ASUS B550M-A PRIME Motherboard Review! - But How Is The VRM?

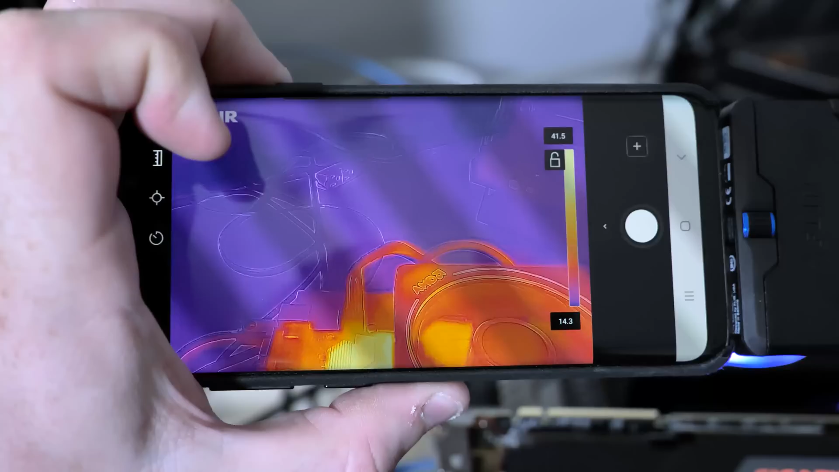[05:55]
So I don't normally haul out the FLIR, but which is an infrared, you know, thermal camera, but it's interesting. Remember how it said the, the VRM at the top edge of the motherboard doesn't have any heat sink.
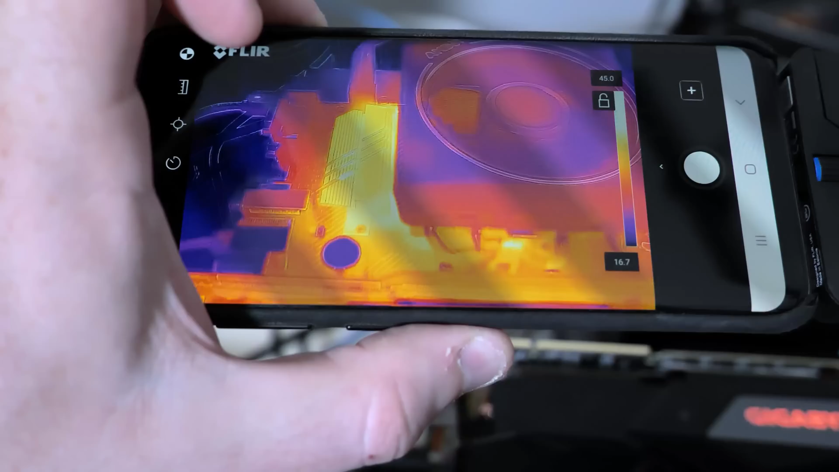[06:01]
Well, look at that. Half of it doesn't even get warm. This is with the prime 95 test,
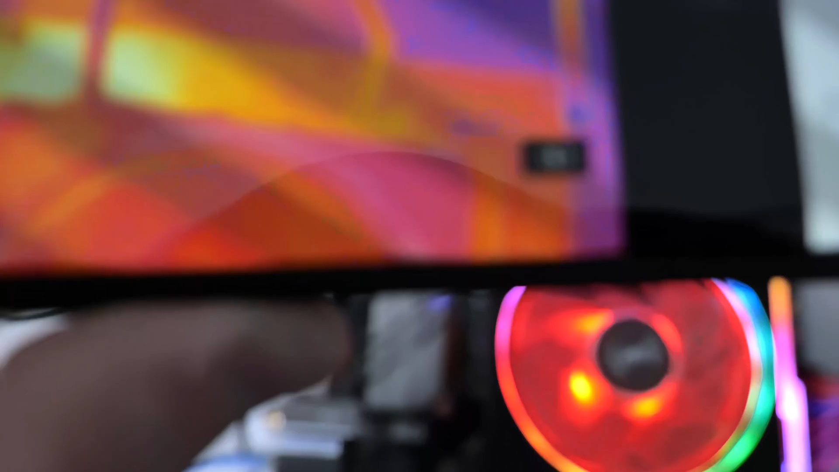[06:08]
but the hottest part of the VRM gets up to about 60 degrees C, like 58 degrees C, something like that.
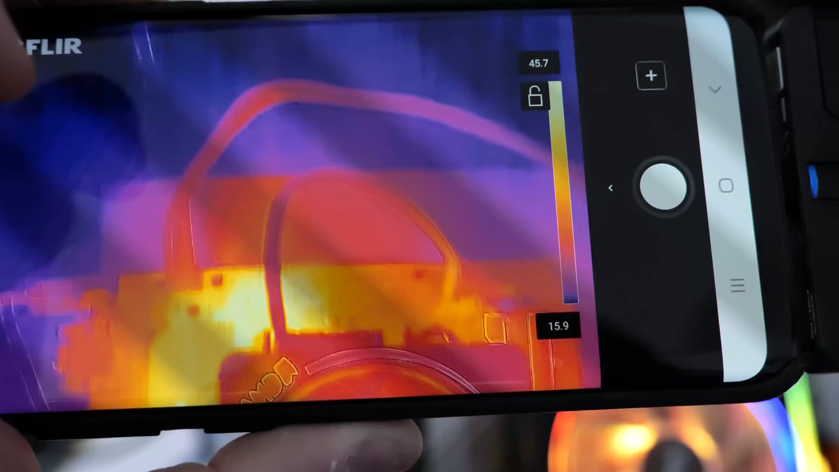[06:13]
And that's the part that doesn't have a VRM.
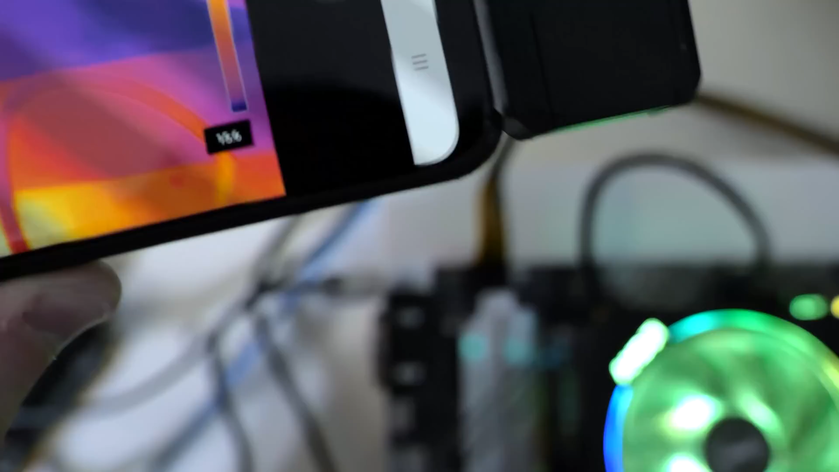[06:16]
So the one grouping does get hot, but the other one doesn't, which suggests that the one that doesn't is probably the system on chip, even though I'm running the prime 95 torture test,
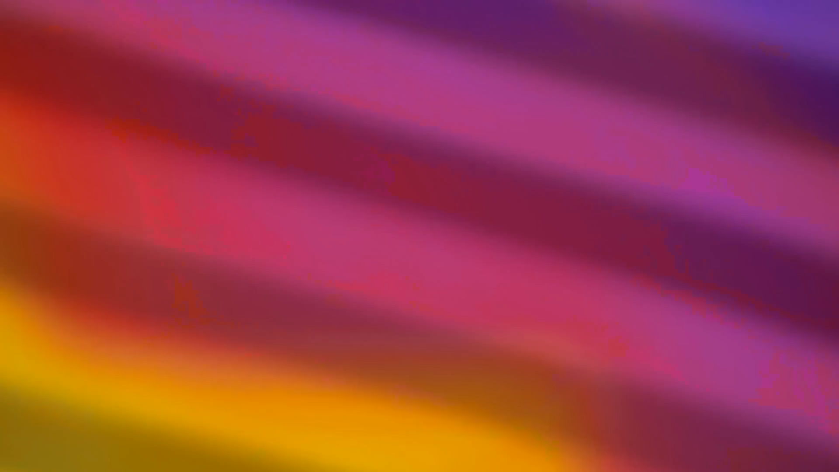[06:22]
but the other VRM doesn't get as hot as the rest of the VRM that is actually under the heat sink,
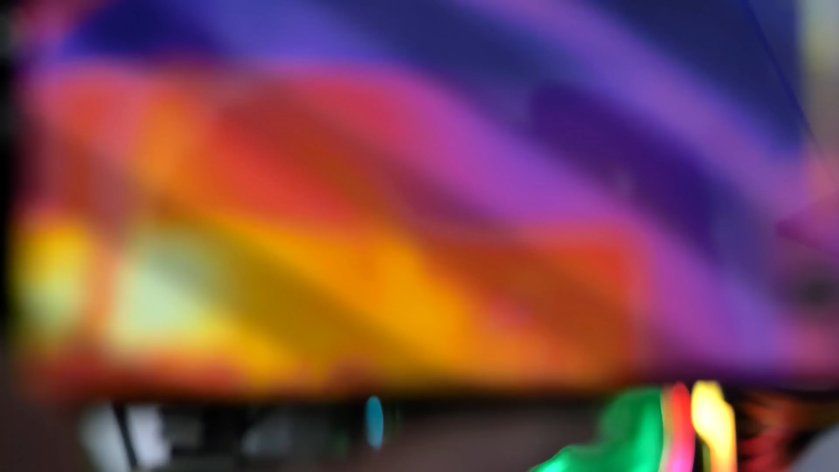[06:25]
but it still gets pretty toasty. The rest of the VRMs are at about 50, 52 degrees C.
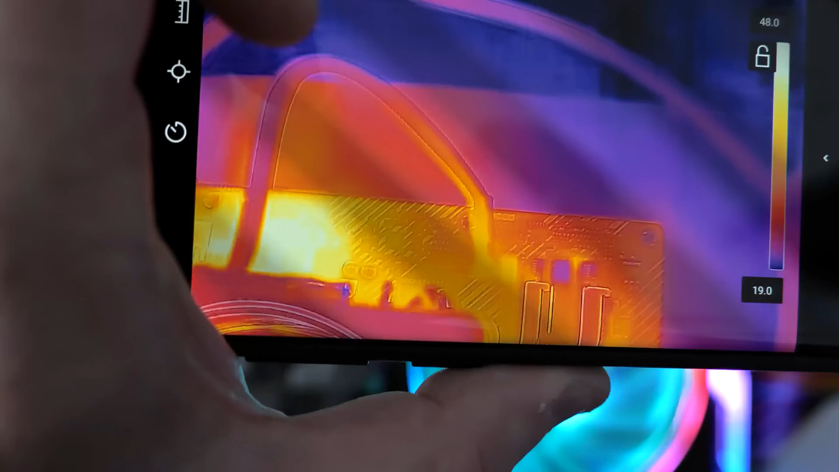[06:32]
So that little tiny block of aluminum, that's good for about 10 degrees C.
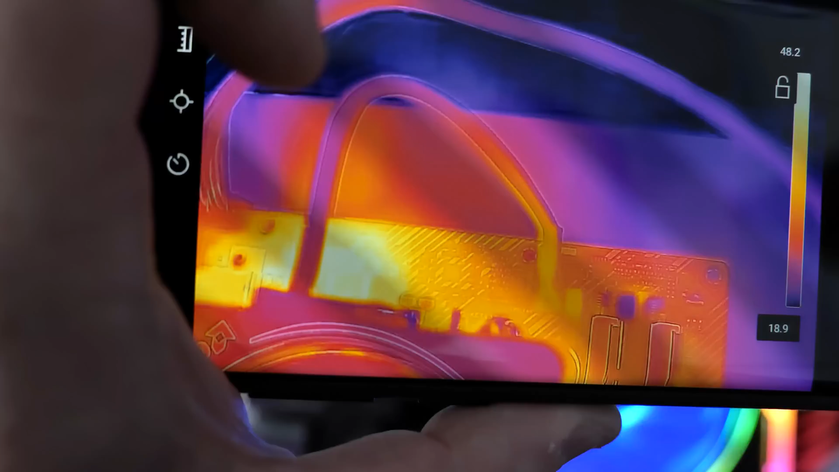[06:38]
Still, this should show you that even with a 12 core CPU, even prime 95, even with PBO, 60 degrees C for an unheat sink to VRM, it's not terrible. As long as this thing has reasonable airflow, it doesn't have to be a jet engine. It doesn't have to be a turbine.
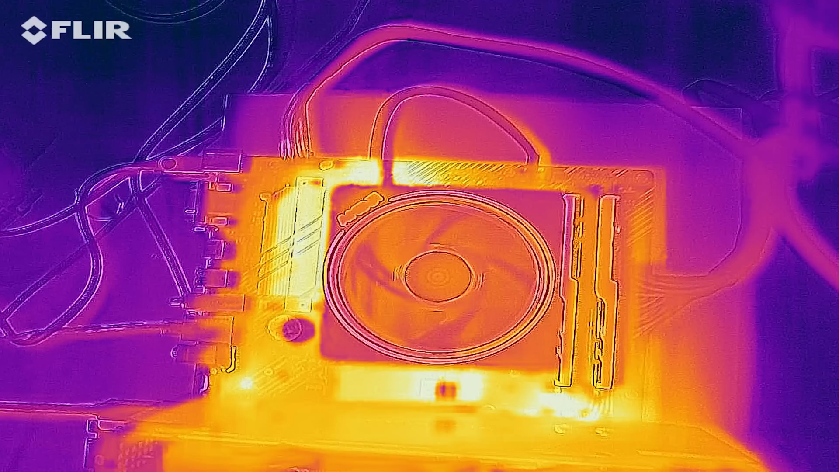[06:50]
This will run a 3,900 X, no problem, no instability issues, no crashing issues, no throttling issues.